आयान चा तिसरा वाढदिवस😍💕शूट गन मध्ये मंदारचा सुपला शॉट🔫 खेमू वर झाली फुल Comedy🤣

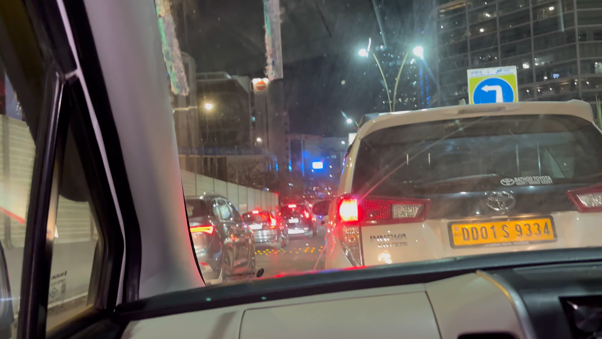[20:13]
ट्रॅफिक आहे समोर आणि आता बीकेसी आहे म्हणजे एकदम पोटपर्यंत ट्रॅफिक आहे माहीत नाही का आता वाजलेच बरोबर 11:15
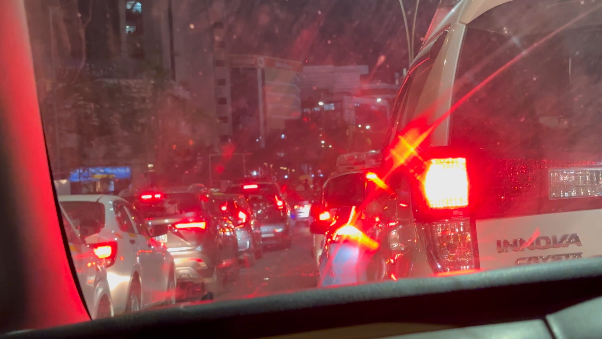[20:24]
तर बघूया इथून किती वाजता बाहेर पडतोय ते इथे बघा काहीतरी बूथ वगैरे बांधलेला आहे असा मोठा आणि स्टेज पण आहे बघा